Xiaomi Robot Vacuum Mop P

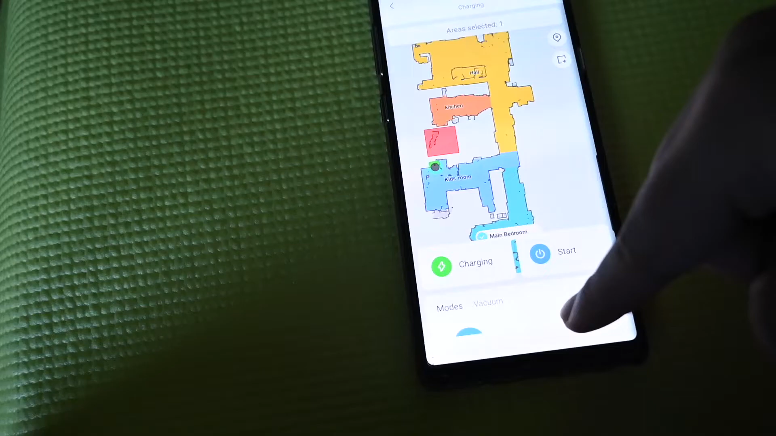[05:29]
that room's name and click the start button it will just do the
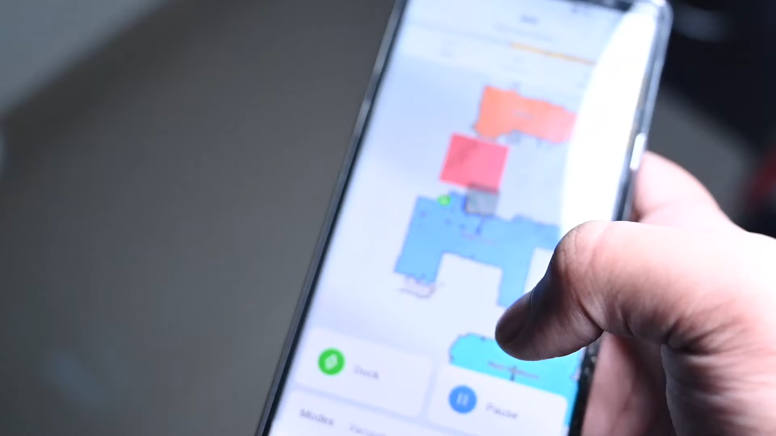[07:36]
so i have just put some pencil shavings on the floor and just selected a small area in the house to clean up and i'll just press the start button so let's see how well it cleans up
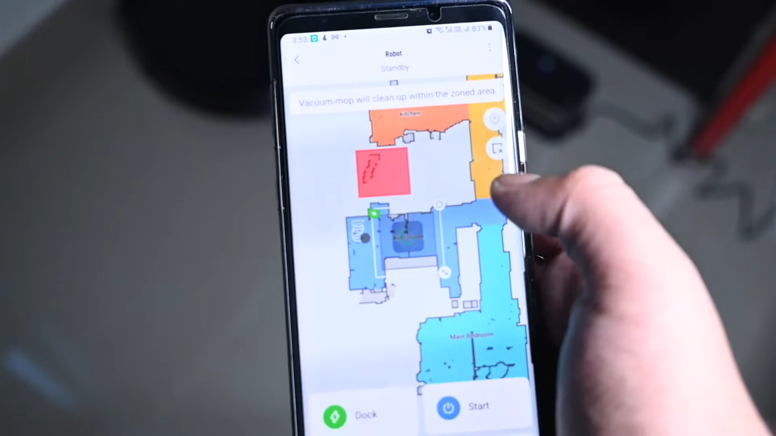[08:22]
so so now i have just uh press the return to dock option
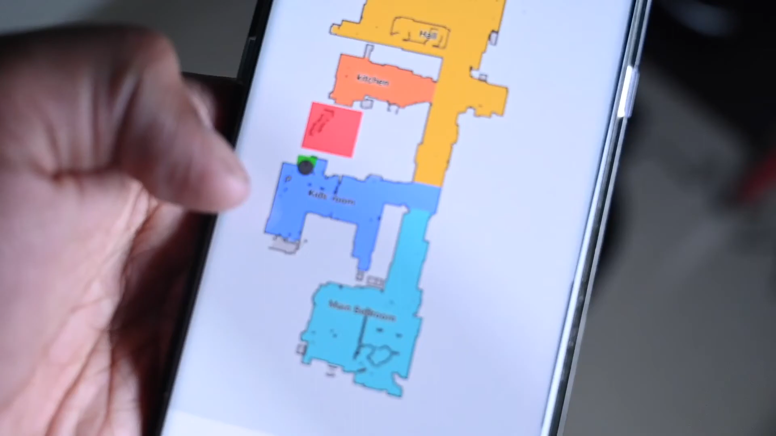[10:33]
it's that red box over there so you can click add restricted area or restricted wall